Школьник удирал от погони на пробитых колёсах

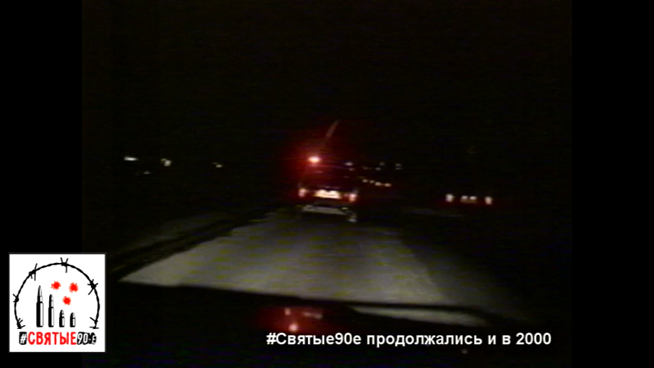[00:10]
Около получаса под звук сирен и стрельбы из табельного оружия 13-летний подросток на мамином Ниссане на скорости 140 км в час таскал за собой по городу 4 милицейских экипажа.